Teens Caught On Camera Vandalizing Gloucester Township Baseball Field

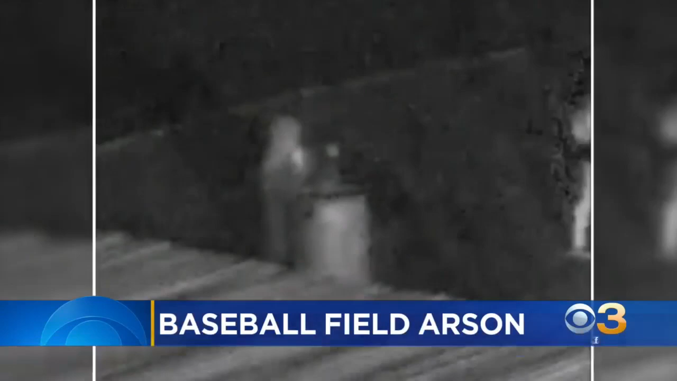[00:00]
Right now at 5.30, a shocking act of vandalism. You're looking at a baseball field arson that left behind damage.
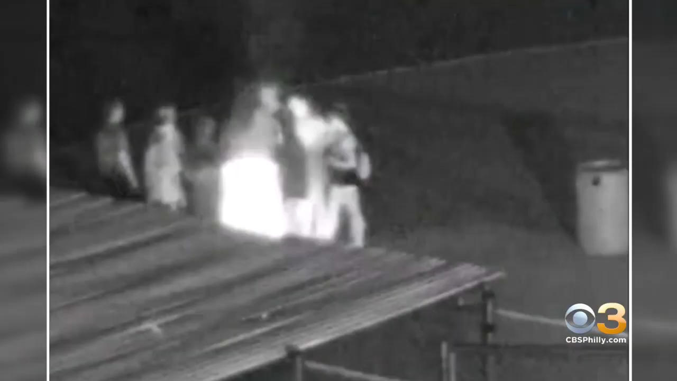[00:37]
In the video, you can see the teams make a run for it as the flames continue to grow.